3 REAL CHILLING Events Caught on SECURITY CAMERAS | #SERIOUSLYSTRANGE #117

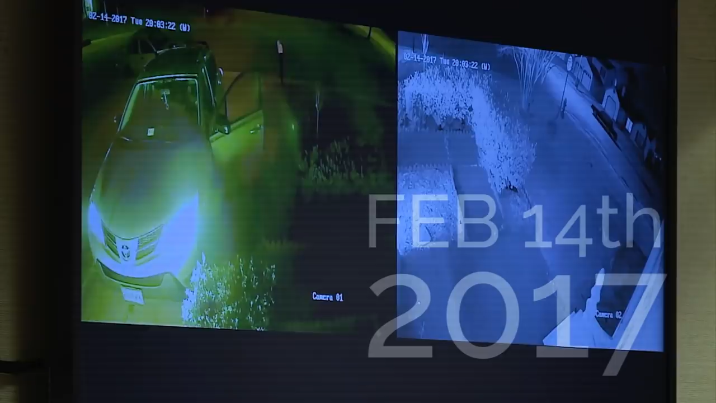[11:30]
after work, at around 8pm, she was surprised by Merlino. The security camera footage shows her exiting her car when Merlino jumps out from behind the bushes and grabs at her. What isn't directly noticeable in the footage is that Merlino had a syringe filled with a lethal dose of cyanide. He plunged it into her upper leg, effectively poisoning her. He then ran off as she seemed to be left in a state of shock and panic.